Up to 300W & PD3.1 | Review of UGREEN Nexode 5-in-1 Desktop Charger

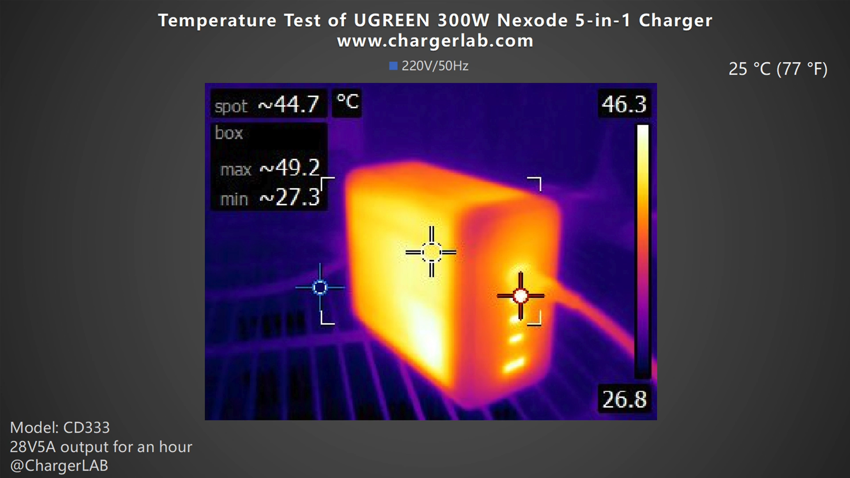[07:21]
On screen: spot 44.7°C
Under 20V 50Hz, the highest temperature on the front is 49.2C, and the back is 49.9C. Move to the 110V 60Hz.
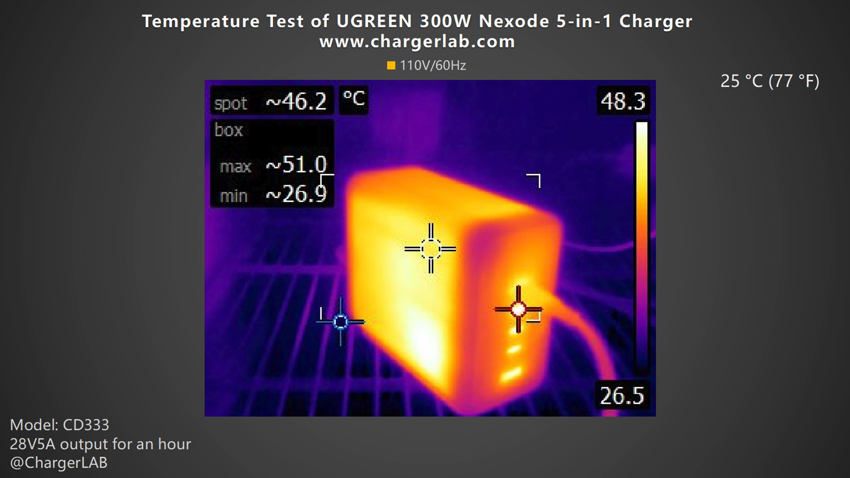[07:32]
On screen: spot 46.2°C
The maximum temperature on the front is 51C, and the back is 44.8C.
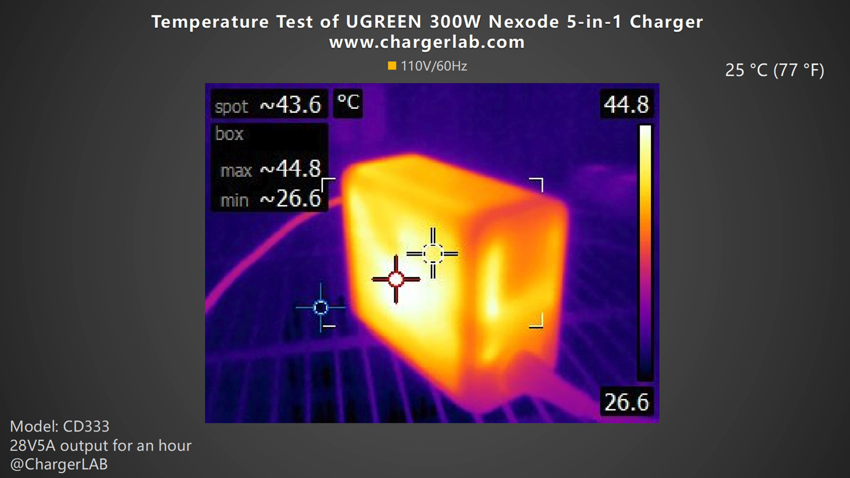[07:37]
On screen: spot 43.6°C
As we can see from this bar chart, you will feel hard to touch it after an hour of use.